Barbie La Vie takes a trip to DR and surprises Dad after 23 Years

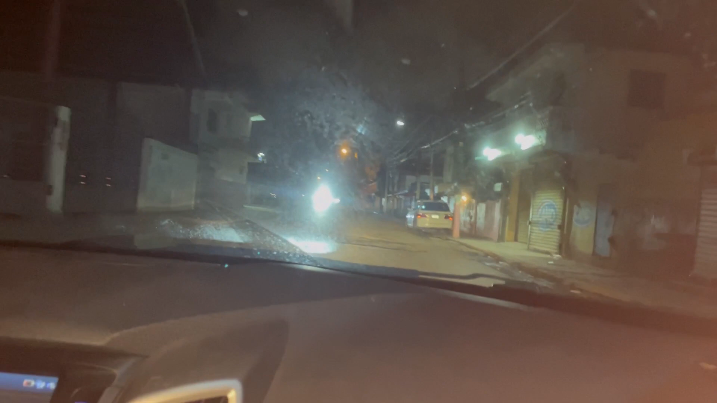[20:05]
And they filmed the video, it's right tablita. Here. It's called La Tablita. Okay. That's what they filmed that shit.
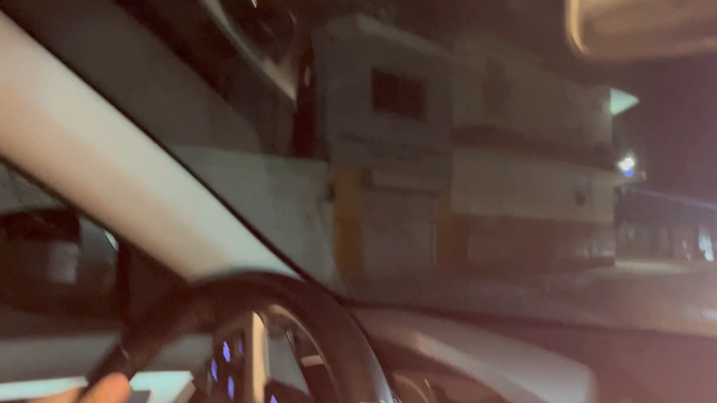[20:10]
And you'll notice it because of that little green colmado. Okay.
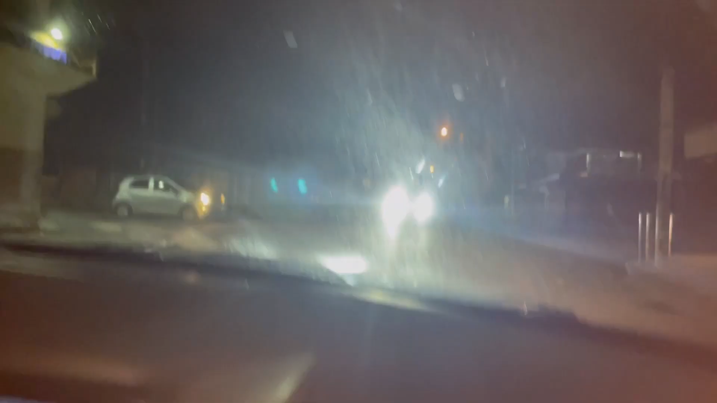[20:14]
The little green colmado gives you the same thing. I gotta look that shit up. I gotta look up. Yeah, look it up. Look at the little green colmado. You're gonna when mm-hmm. you see the video, mm-hmm. you're gonna recognize it. So you should film that shit. That back in the days, at this time on a Friday, there was like 600 people right here.